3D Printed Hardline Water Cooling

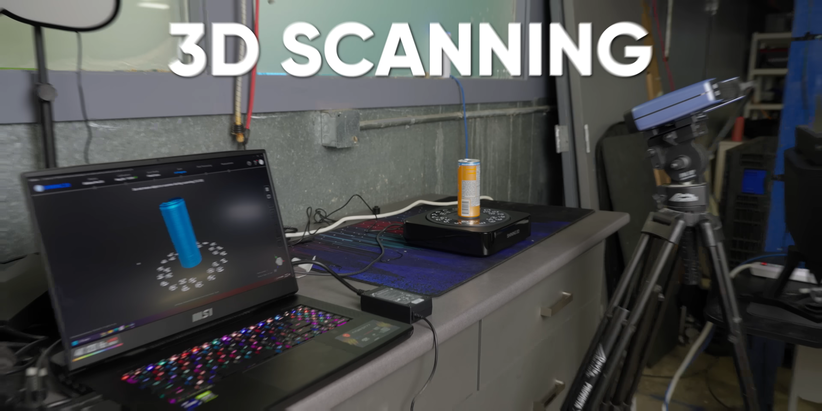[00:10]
Through the power of 3D scanning and printing, at long last we've done it.
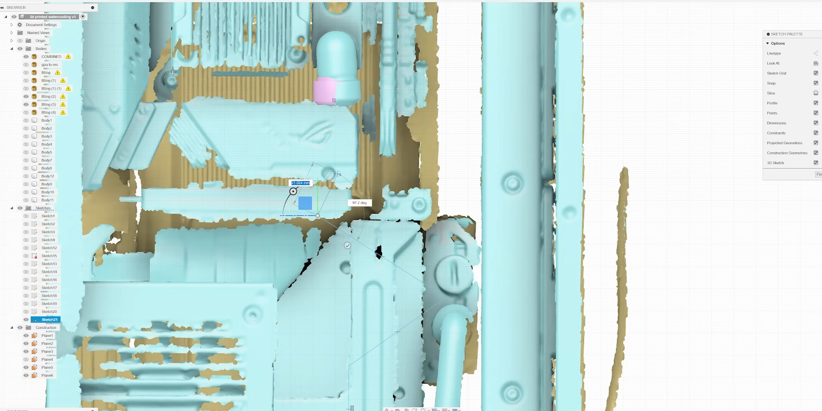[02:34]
At this point, all we've got to do then, is model our tubes from one fitting to the next using Fusion 360, which,
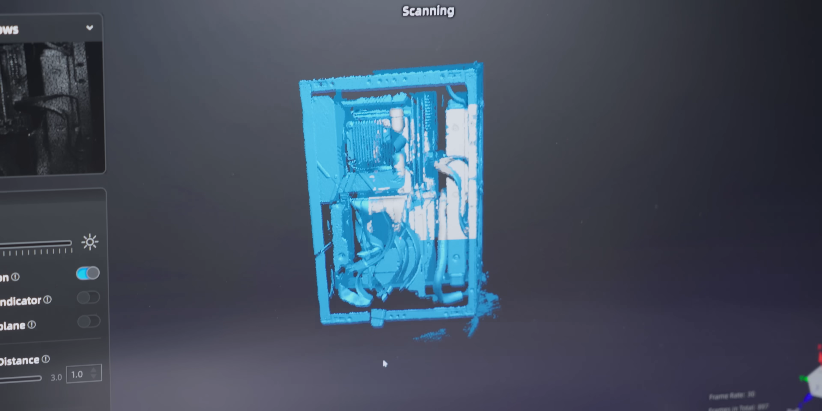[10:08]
I think the best part of this though, is that while we did use a 3d scanner, you don't have to,